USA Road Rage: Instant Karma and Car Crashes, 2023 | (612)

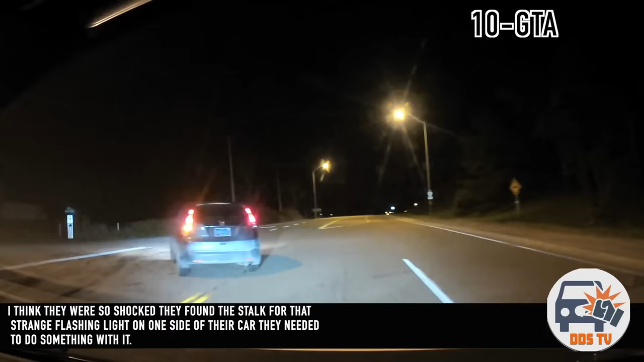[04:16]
I think they were so shocked they found the stock for that strange flashing light on one side of their car they needed to do something with it.
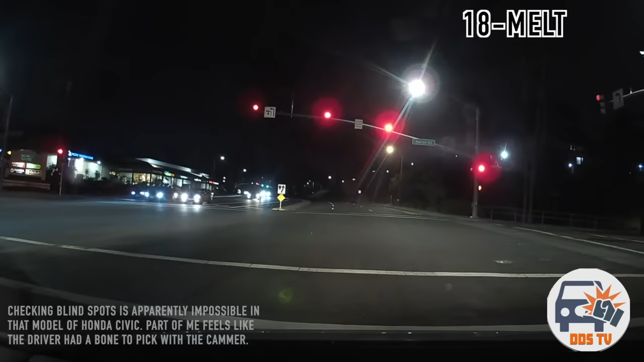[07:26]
It looks like the white car started following the grey one, trying to chase him down.
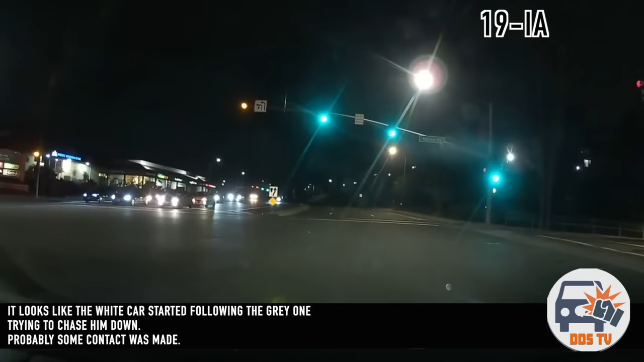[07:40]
If I had to guess, there was probably some contact made.